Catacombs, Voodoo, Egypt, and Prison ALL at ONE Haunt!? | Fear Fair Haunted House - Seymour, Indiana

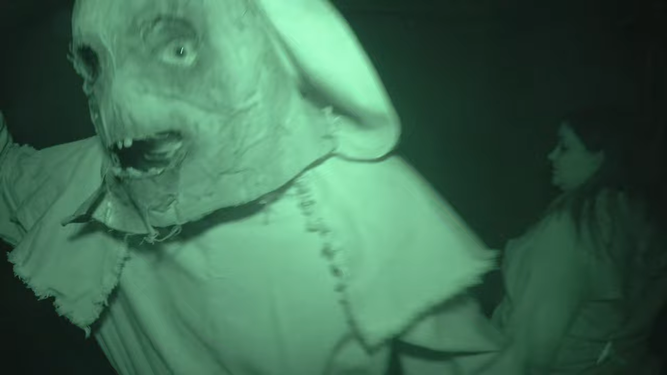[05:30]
He like blended right into the wall right here. He did. Oh.
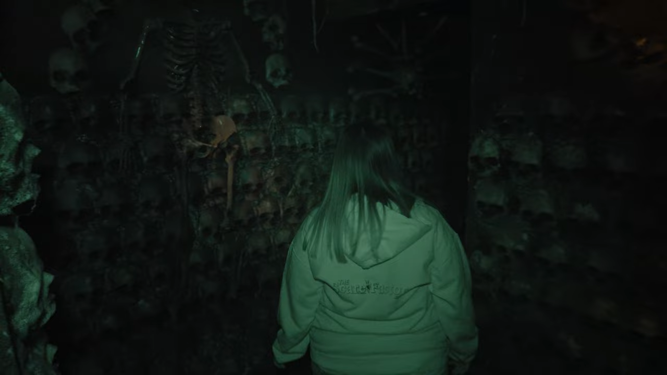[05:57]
Here's something big. That could be us.
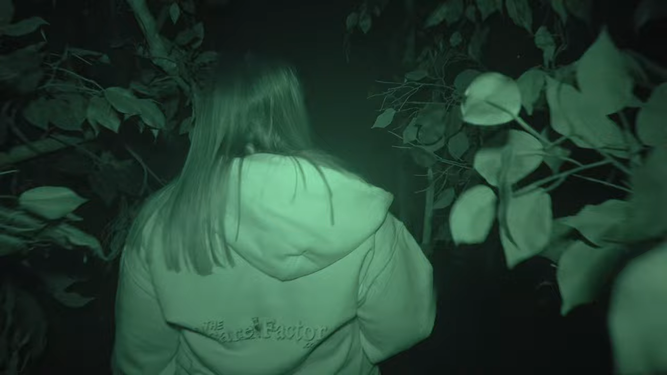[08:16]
I hear something a crocodile. Growling. Whoa, something happened. I think I hit a leaf, that's all. Mr. Growly, where you go? Go come out and bite us. Holy shit.
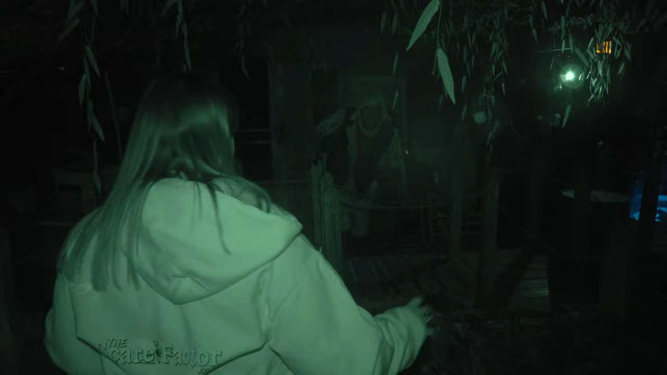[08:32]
I always forget about the bridge. Whoa. Hiya. Oh.
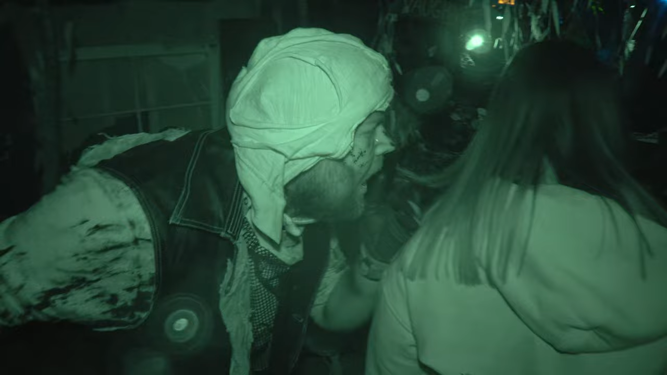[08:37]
Oh. Oh god, look out for the alligator. Whoa. Crocodile.
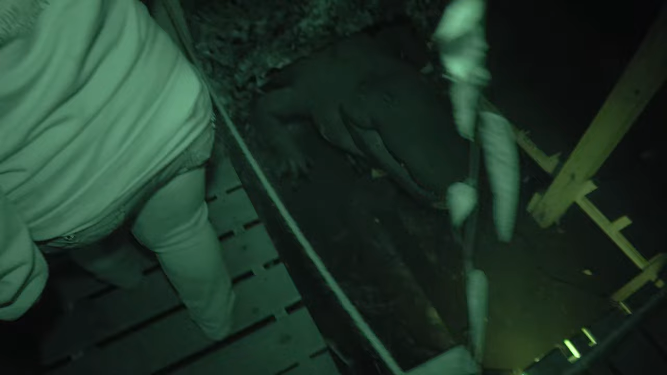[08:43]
Ooh. Oh my, Shaq. What the hell is that?
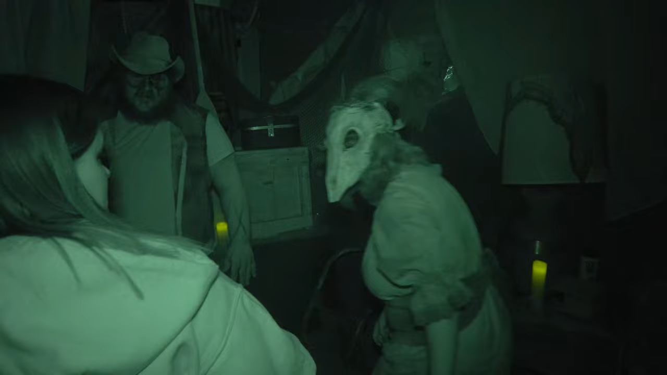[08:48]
Where did that come from? Oh, we have big followers.
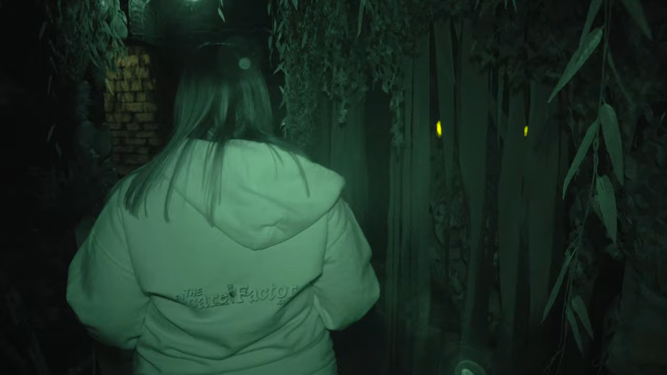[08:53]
Oh! That's what was growling.
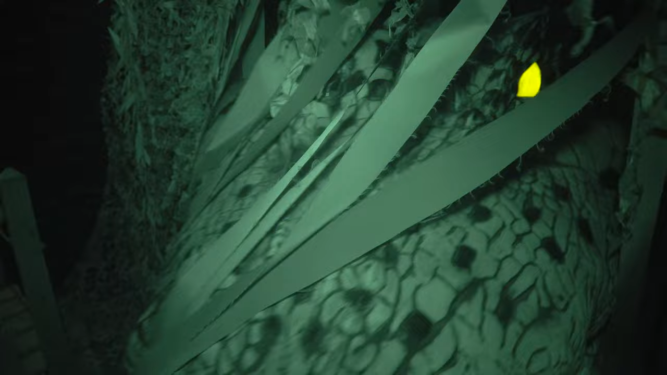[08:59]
Look out for that dude. He get me. Woo! He got tired. He bit you. He did.
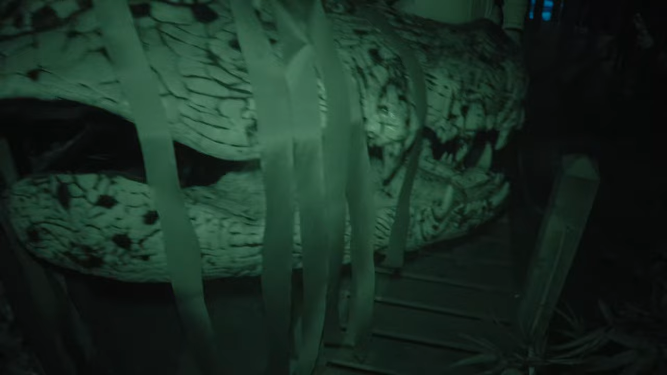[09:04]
He bit you. Watch out, Eric. That wasn't very nice at all.
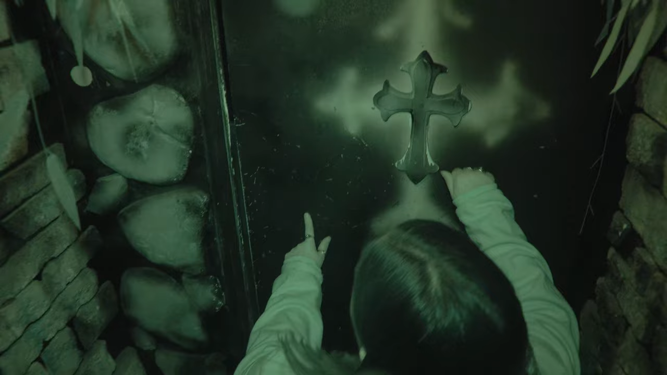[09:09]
Hello?
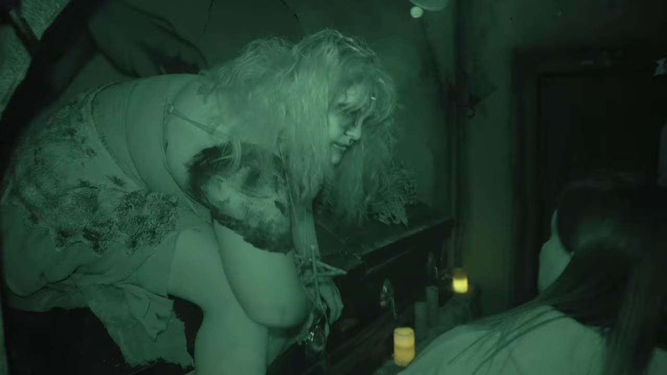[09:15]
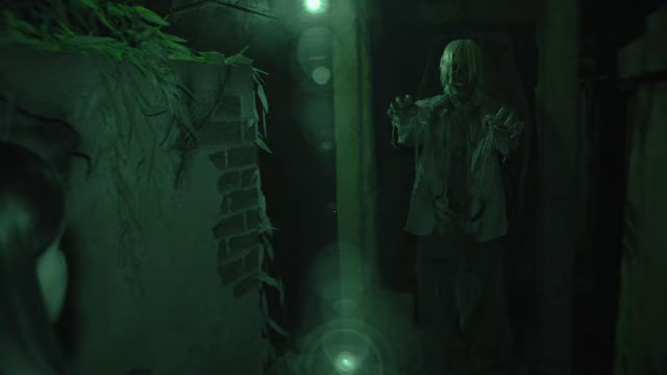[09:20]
He could almost get out of there.
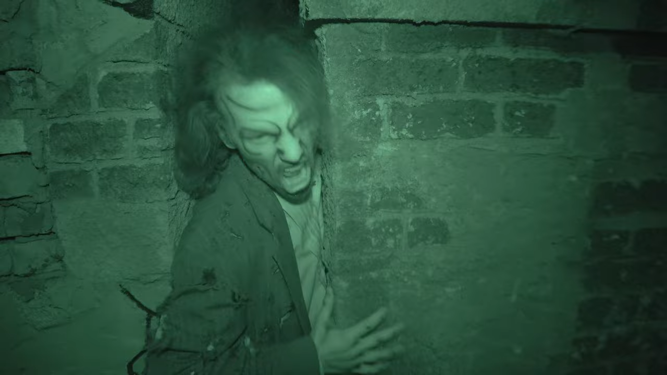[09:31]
Ah! Ooh. I like the sounds out here. Oh, shit. Ankle biters. Ankle biters, yeah. Oh, there he is again. How the hell did he even get in there? I'm glad he's trapped in between those. Right. Oh, he's not trapped anymore. He's not trapped anymore. Get out. This smells interesting. There's a skelly. On the fence.
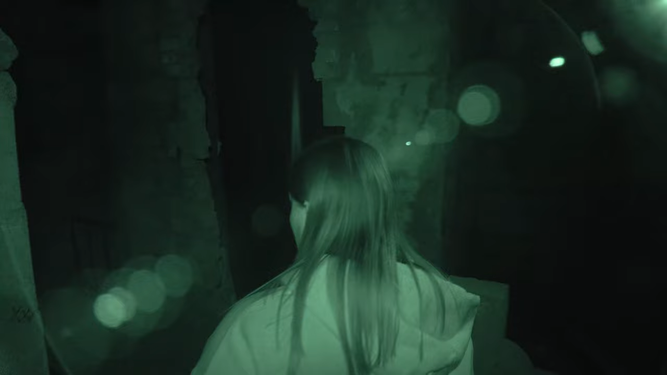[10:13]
Oh, God, that one's not stopping.
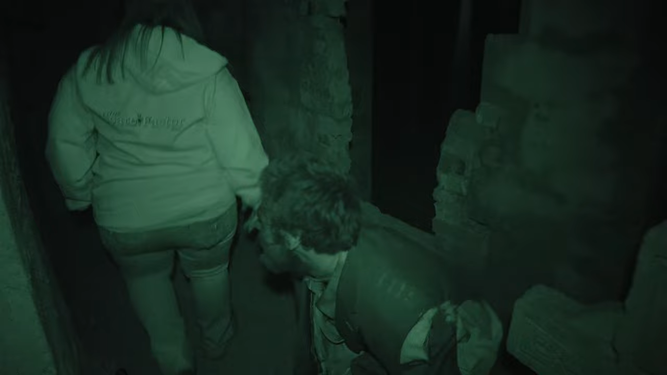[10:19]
I about took the cameraman out. Oh, God. There's one. Oh, there's two of them. Nope.
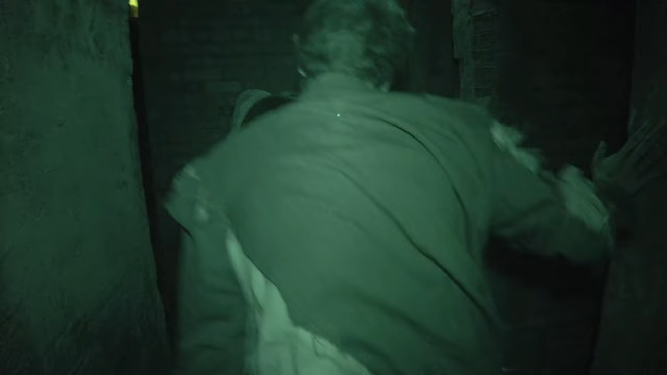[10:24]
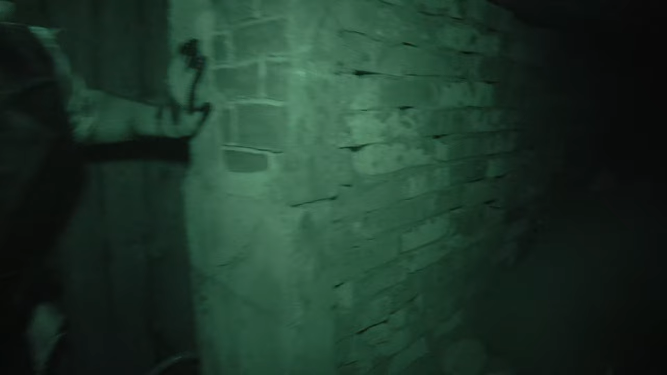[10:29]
Come on now. Crazy. You guys are gonna bite me and you're gonna turn. No!
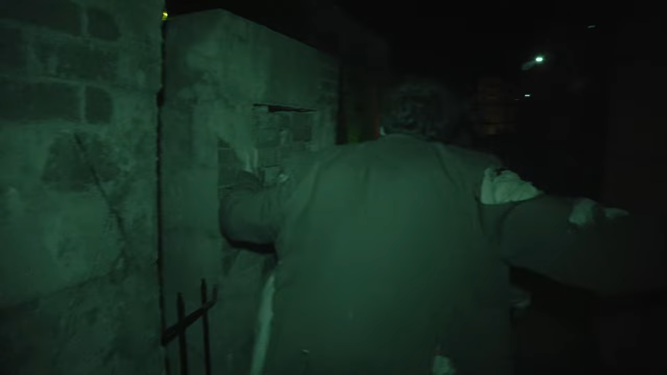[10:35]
Ah! Oh, what the hell is that thing? Uh-oh.
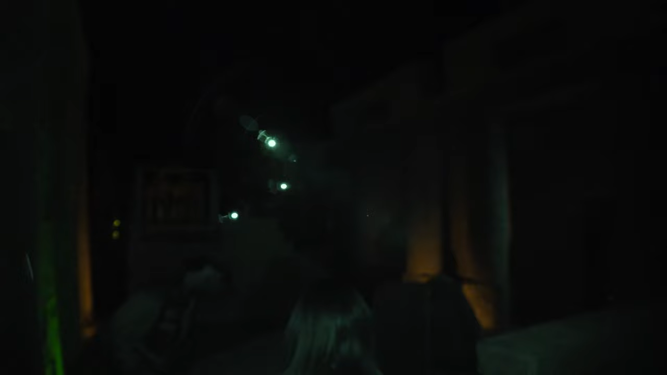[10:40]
Oh, oh, I got scared by Shadow.
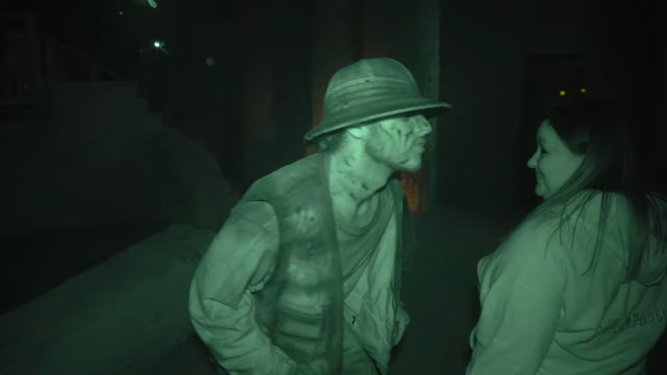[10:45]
I think they got the he's archaeologist.
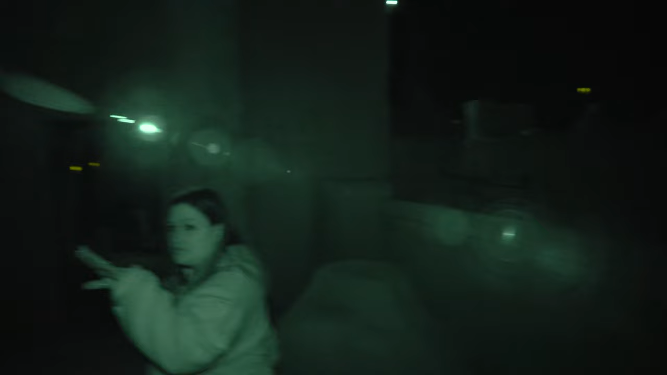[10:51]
He's barking at me. I don't think archaeologists are supposed to do that. I don't think, you know. Something you dig up get into you, man? Been influenced by something. I can hear the wind.
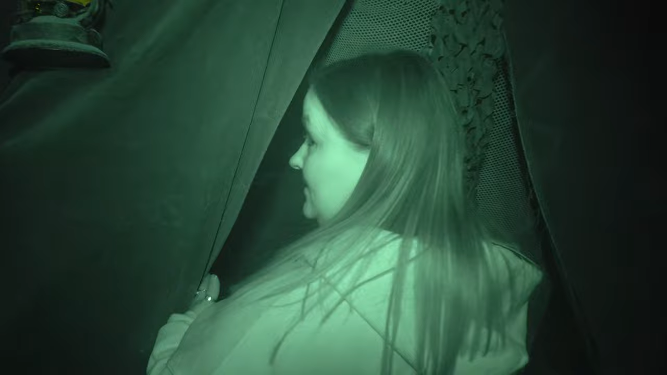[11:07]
Ooh, this is nice and confronting. Still sniffing us out. I like that.
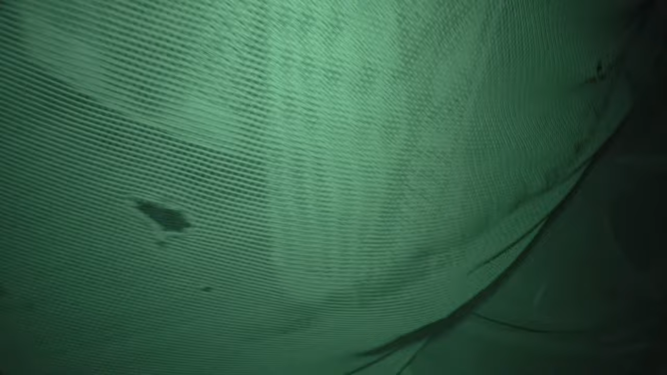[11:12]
Oh, yucky. Oh, shit. There's something hiding in the dark.
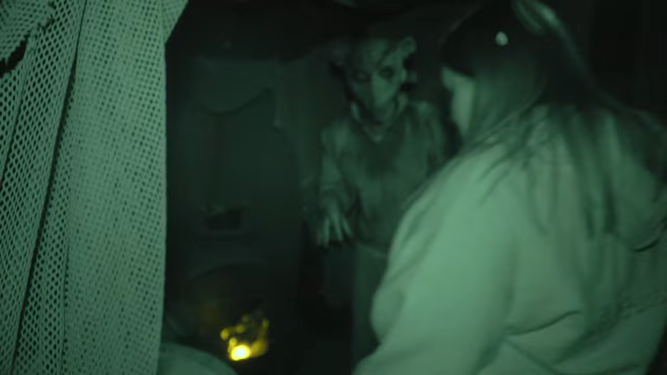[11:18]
I didn't see that thing at all. I can't even see what it is. It's a meese. It's a meese? It's a meese.
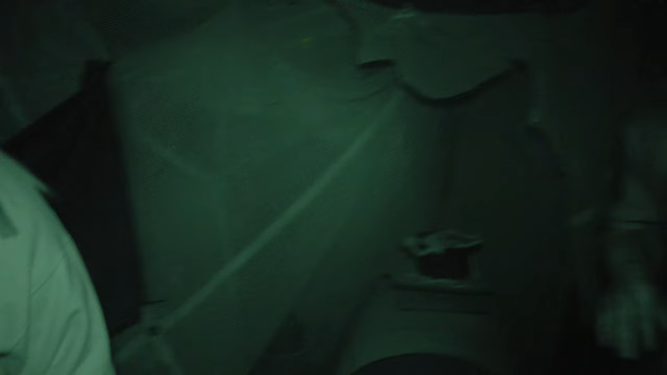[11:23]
Oh. Yeah, yeah, you're right. I see it now. It's a meese. Big giant temple meese. Big giant meese. Some kind of tent. Yeah.